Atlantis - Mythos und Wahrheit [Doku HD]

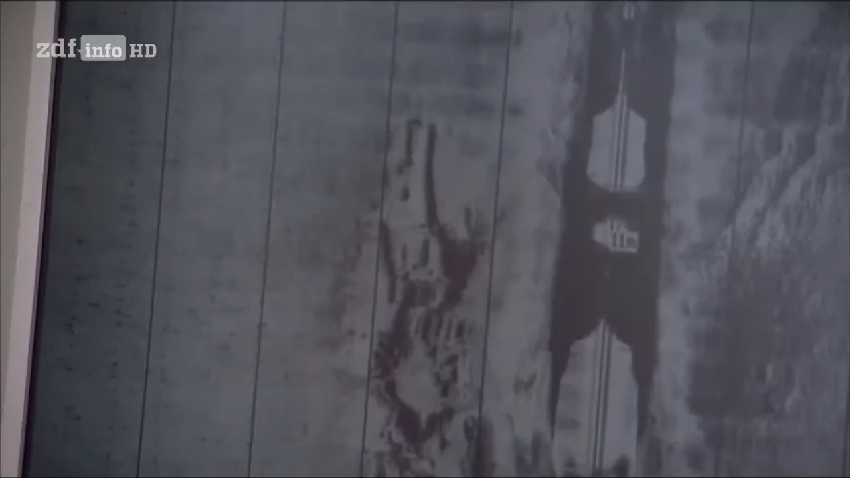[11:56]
Das Gerät erkennt Unregelmäßigkeiten und hält die Koordinaten auf einer Karte fest.
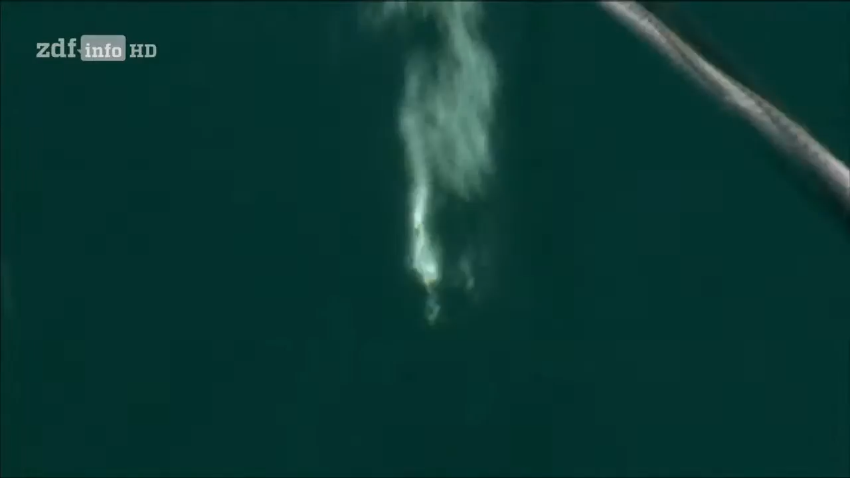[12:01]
Hier haben wir eine Unregelmäßigkeit.
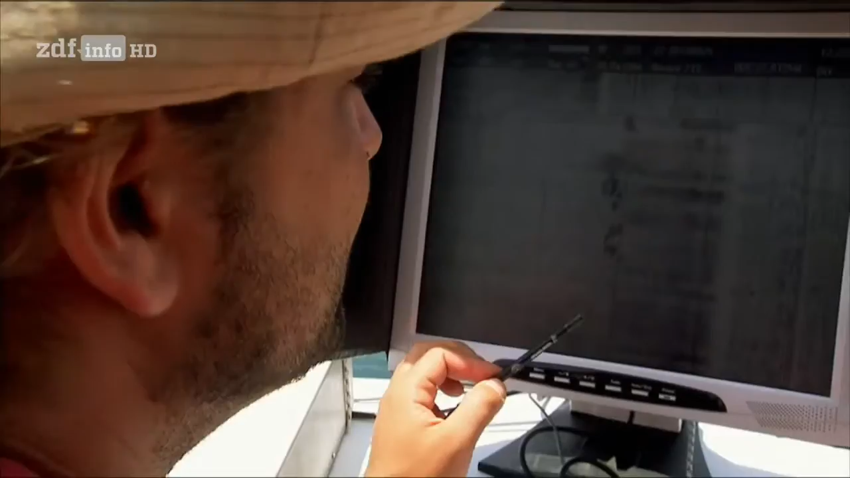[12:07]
Vielleicht ein Felsen. Wenn Unregelmäßigkeiten eine geometrische Figur bilden,